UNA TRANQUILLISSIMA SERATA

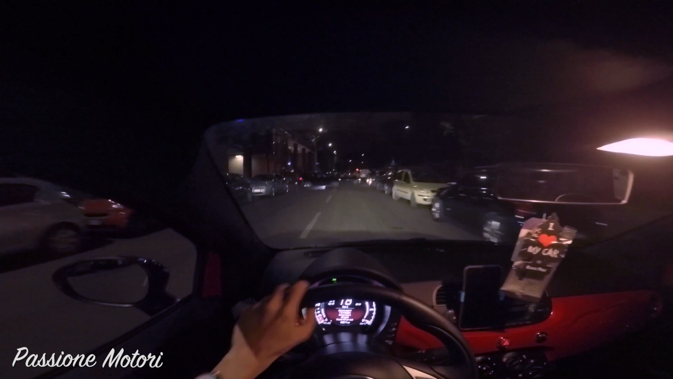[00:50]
Bene ragazzi, ci siamo appena trovati con Marchettino, abbiamo qua davanti Golf GTI S1 Mappatarevo, ovviamente Marchettino,
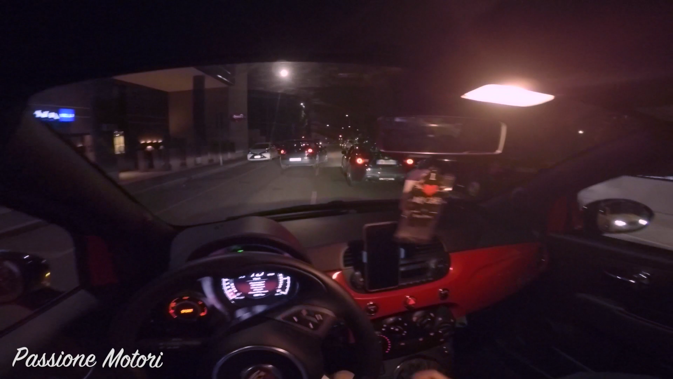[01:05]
GT86 con scarico e aspirazione, che anche quella suona proprio una bella goduria. Ovviamente la nostra Abarthina.
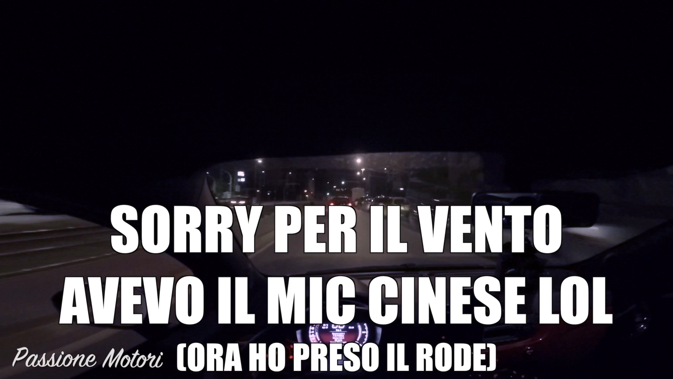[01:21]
Oh mio Dio, ho sentito il sound della GT86. Ma adesso c'è anche un tunnel, quindi ci sarà un bel bordello.
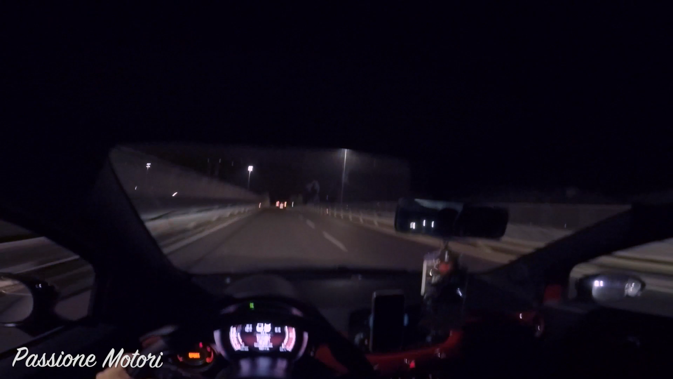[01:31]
Oh oh! Oh mio Dio, quello era Marchettino. Ok. Oddio!
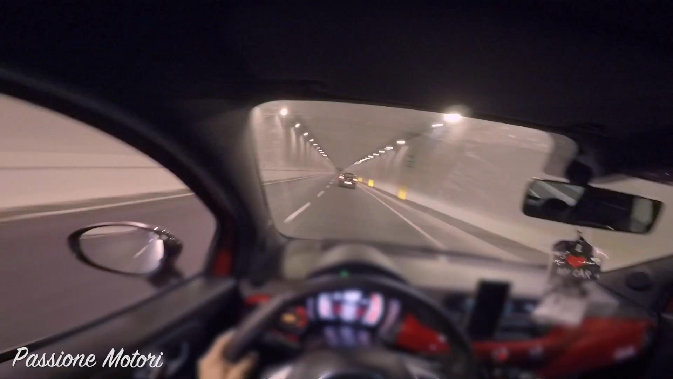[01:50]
Oh Gesù! Oh, le mie orecchie!
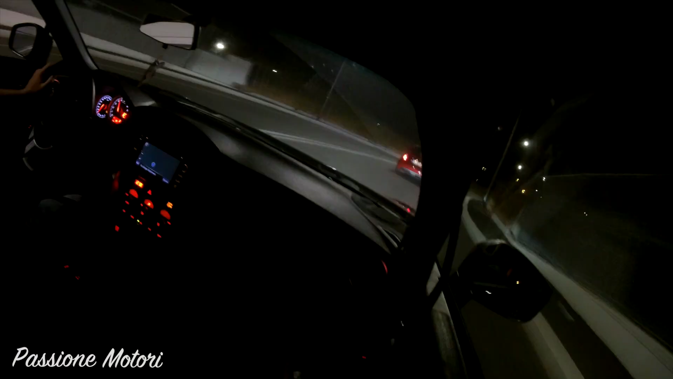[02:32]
Raga, sono le... è l'una meno 20.
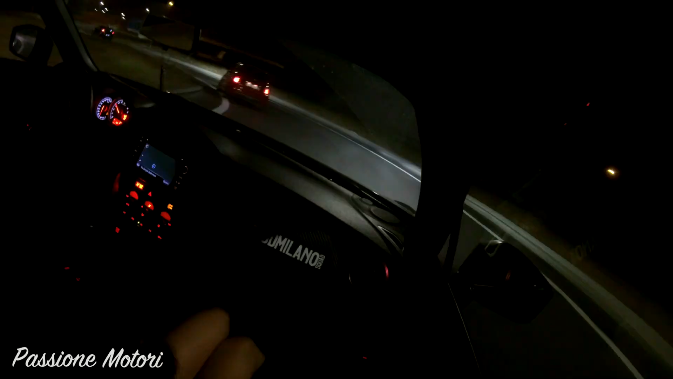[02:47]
Casino pure quella GT86, solo che poi quando subentra Marco con l'M3 non si capisce più niente. Andate, andate, andate!